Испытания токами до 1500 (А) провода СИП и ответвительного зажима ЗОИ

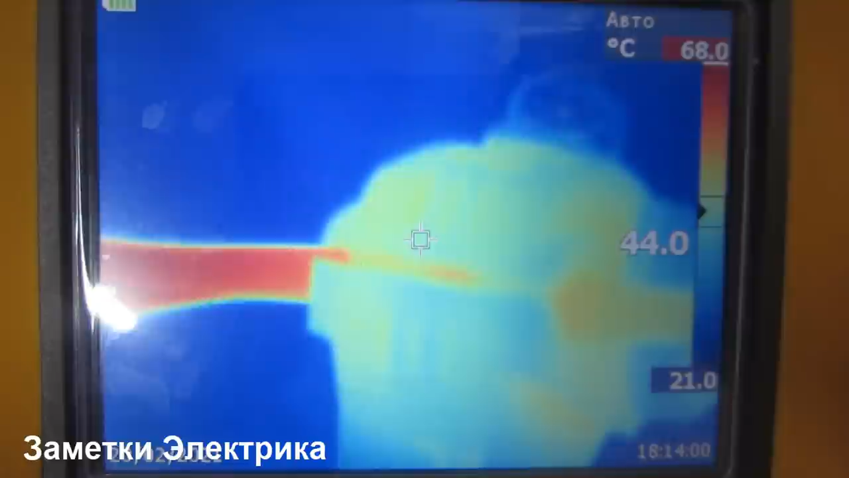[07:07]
On screen: scale top 68.0°C, scale bottom 21.0°C
Никаких нареканий к данному зажиму я не вижу.
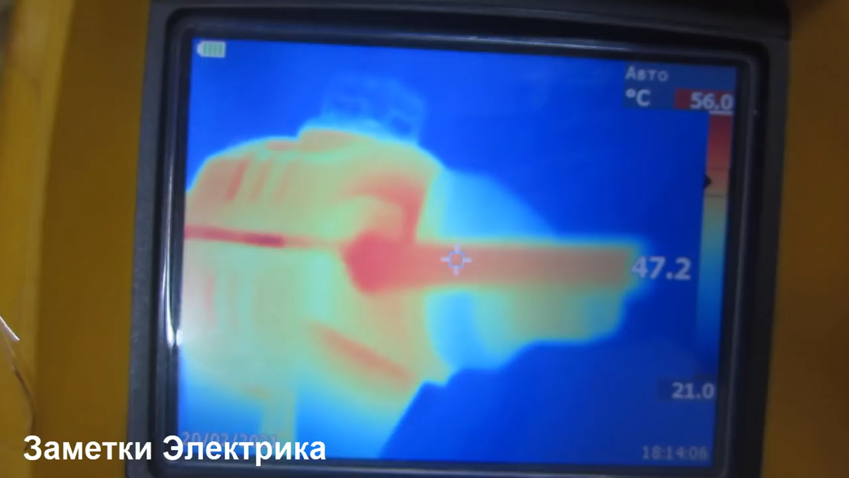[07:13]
On screen: spot 47.2°C, scale top 56.0°C, scale bottom 21.0°C
Ну, а сама температура СИП-провода, в принципе, соответствует заявленной.
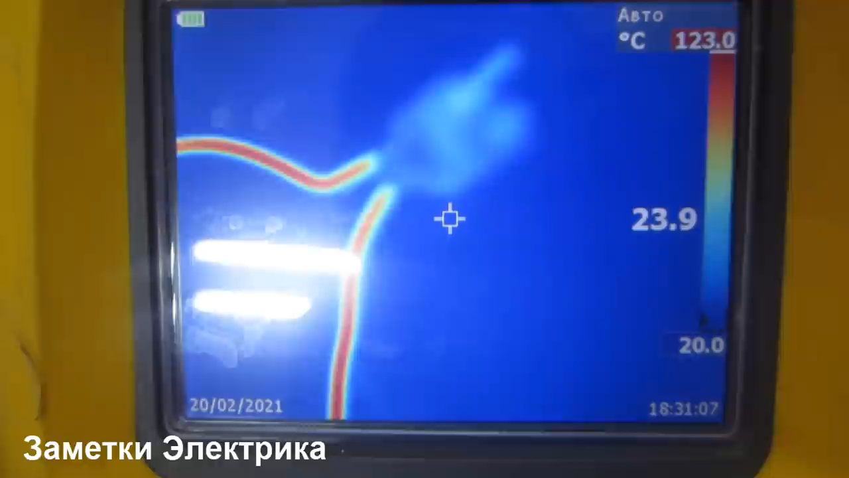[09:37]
120 градусов и она еще будет продолжать расти.
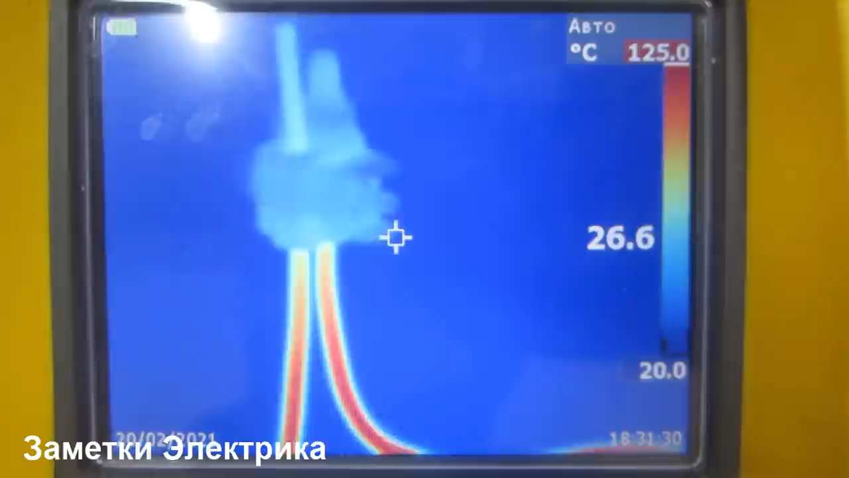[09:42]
On screen: scale top 125.0°C
Посмотрите, как при этом выглядит наш сжим.
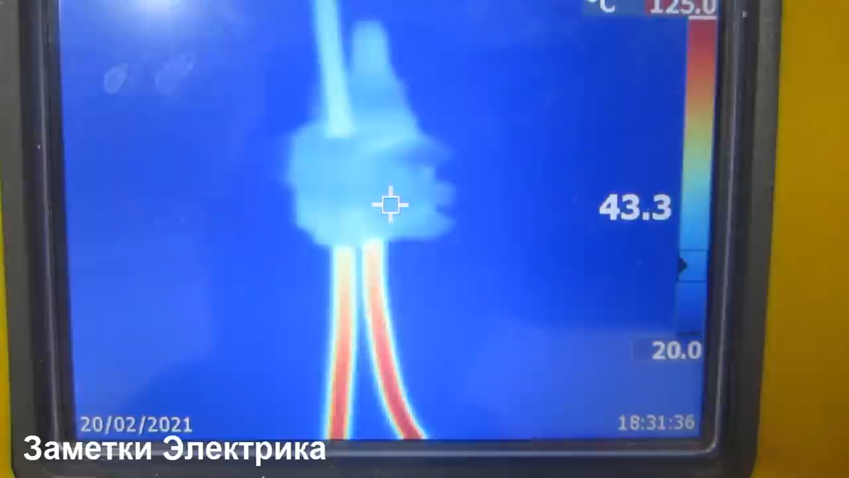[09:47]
То есть он так же, провода с него на выходе имеют
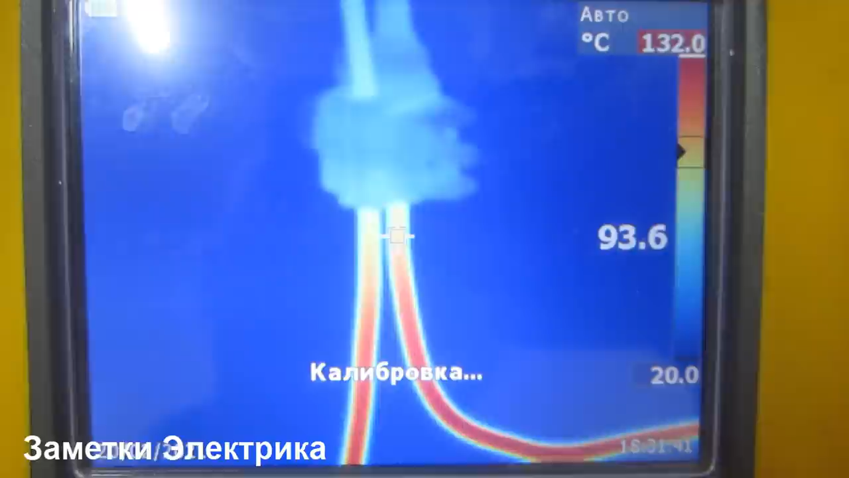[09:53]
On screen: scale top 132.0°C
температуру 97 градусов в данном случае.
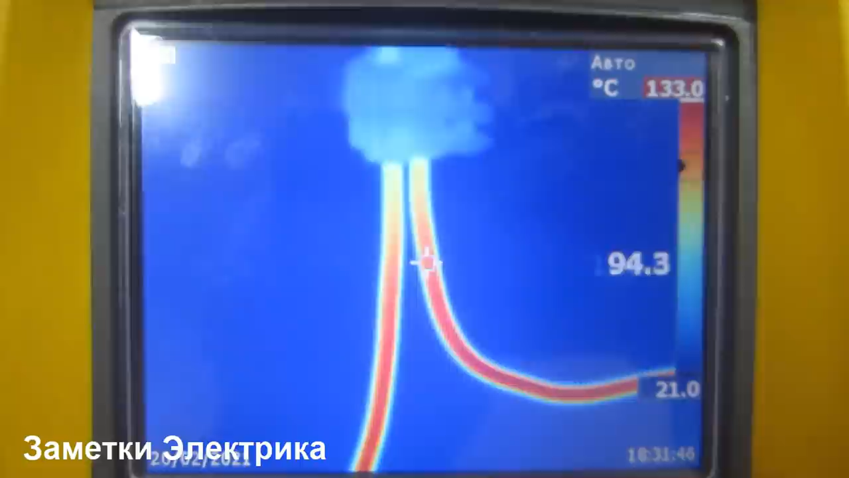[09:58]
On screen: scale top 133.0°C, scale bottom 21.0°C
И потом уже проводник начинает нагреваться. То есть 120, 130.
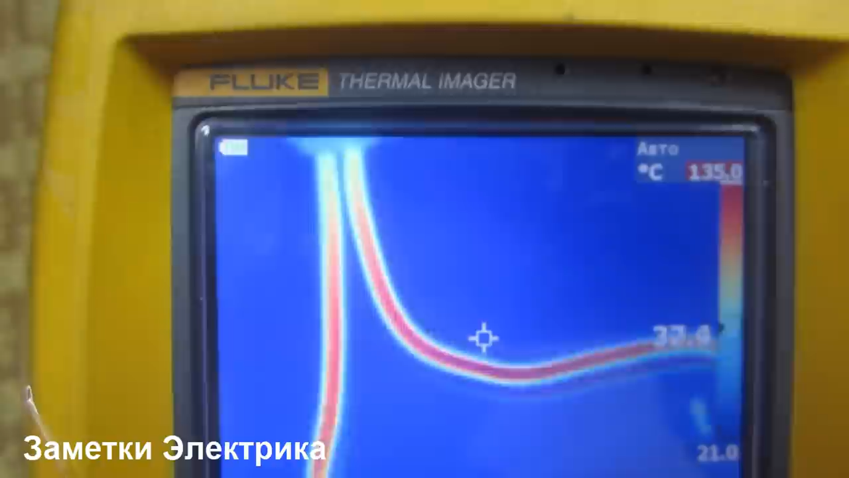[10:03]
On screen: scale top 135.0°C, scale bottom 21.0°C
То есть провода нагреваются не внутри, не на контактном соединении, а именно сами.
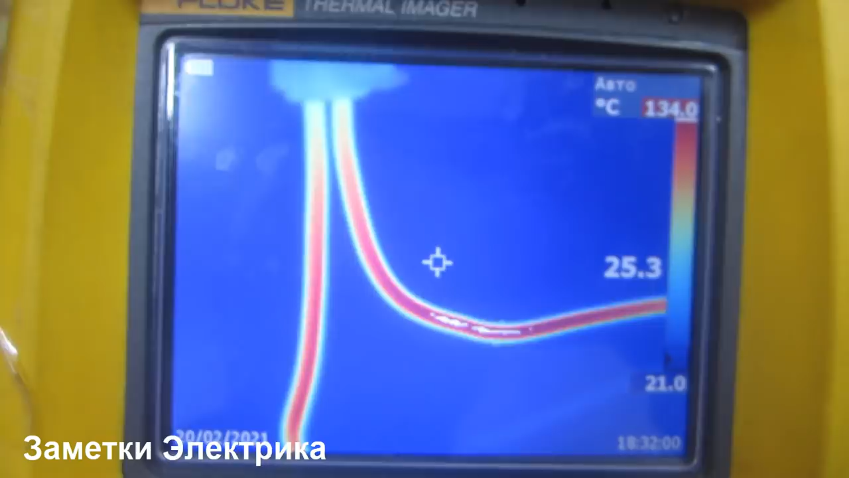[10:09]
On screen: spot 25.3°C, scale top 134.0°C, scale bottom 21.0°C
Ну все, он уже стал мягким.
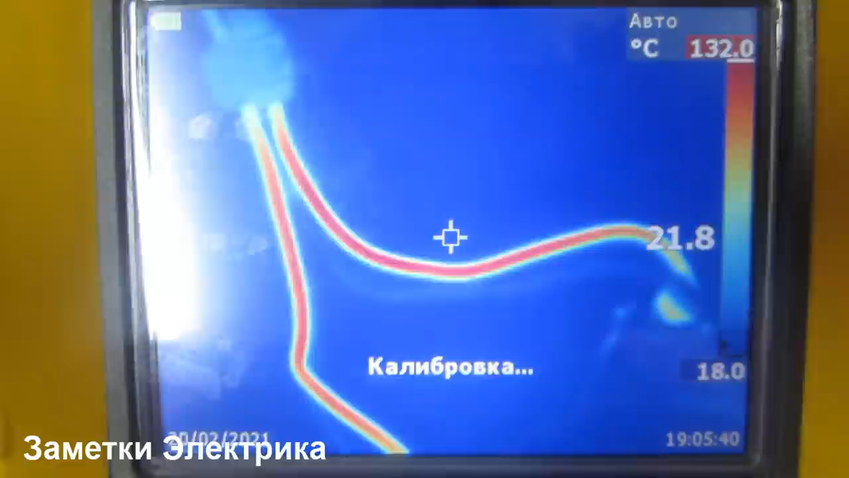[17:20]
On screen: spot 21.8°C, scale top 132.0°C, scale bottom 18.0°C
Прошло времени минута, и вот у нас температура уже 132 градуса. 140, но температура растет.
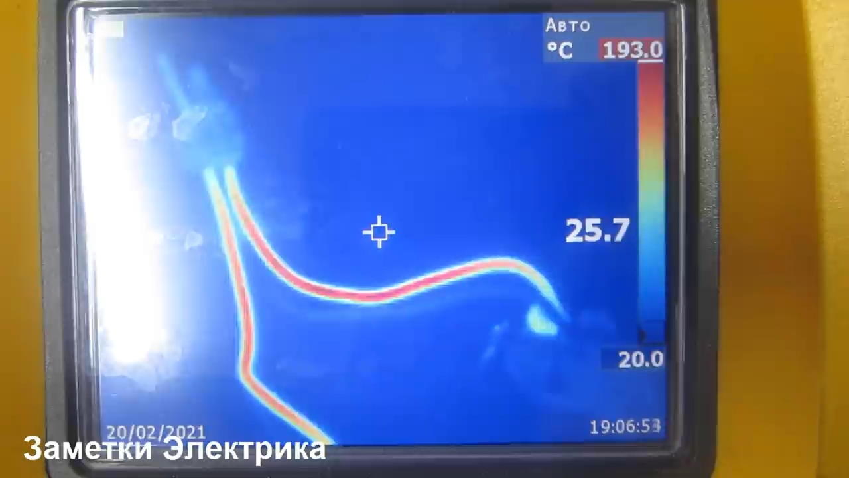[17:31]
On screen: scale top 193.0°C, scale bottom 20.0°C
Так, прошло 150 секунд. Температура уже достигла 200 градусов.
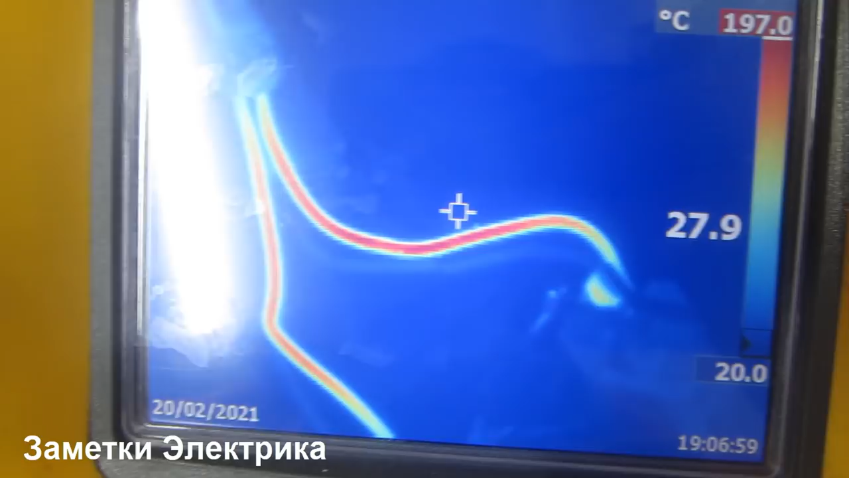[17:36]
On screen: spot 27.9°C, scale top 197.0°C, scale bottom 20.0°C
Еще подождем немножко.
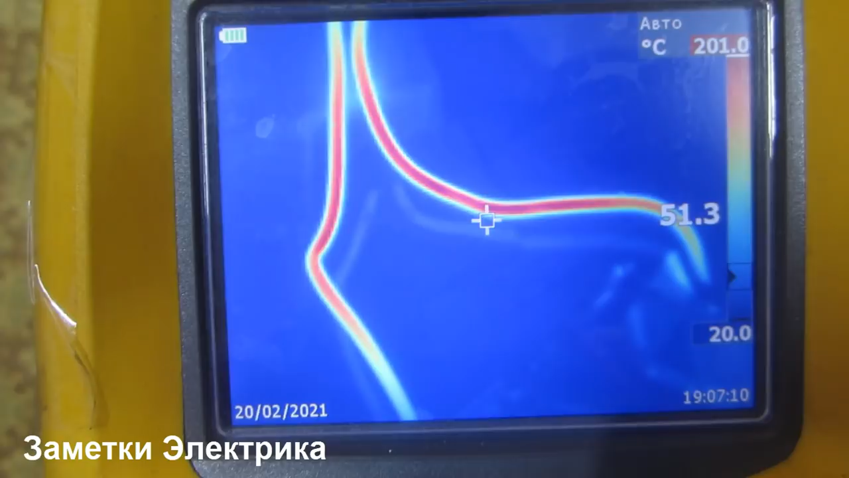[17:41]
On screen: scale top 201.0°C
Вот уже 200 секунд. А вот температура 257.
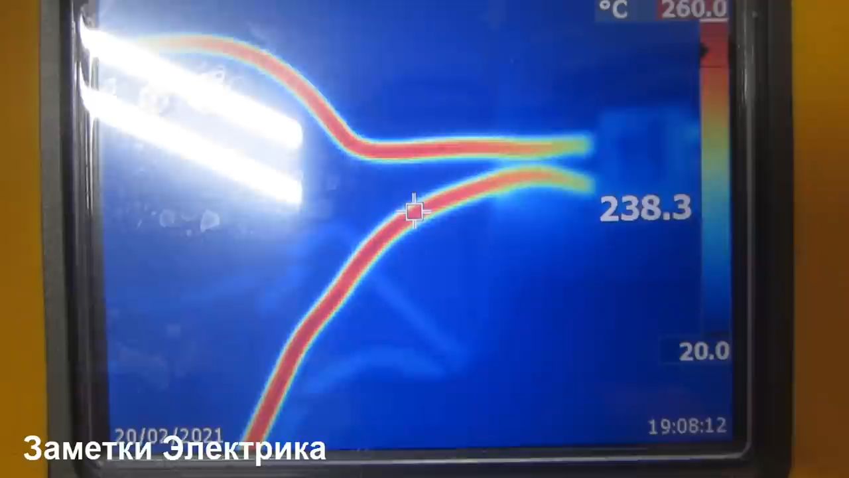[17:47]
On screen: spot 238.3°C, scale top 260.0°C, scale bottom 20.0°C
260, температура у нас растет.
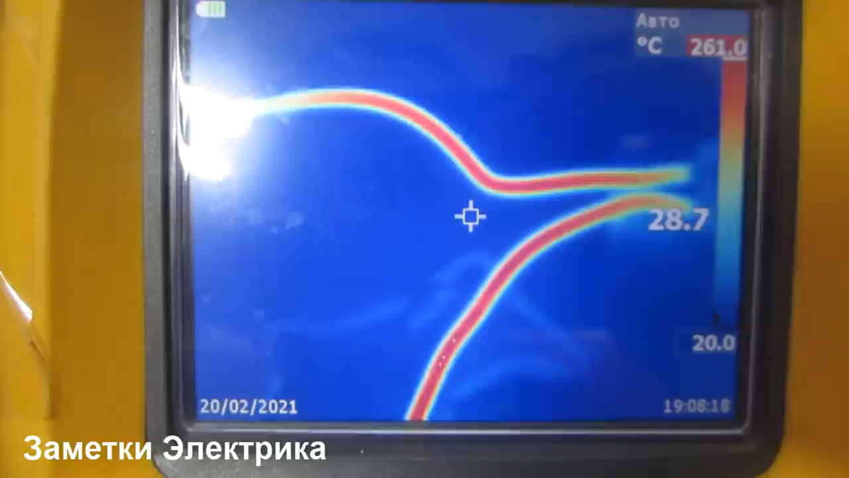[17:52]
On screen: spot 28.7°C, scale top 261.0°C, scale bottom 20.0°C
Здесь, кстати, у разъема, на удивление, нет нагревов. И это очень и очень хорошо.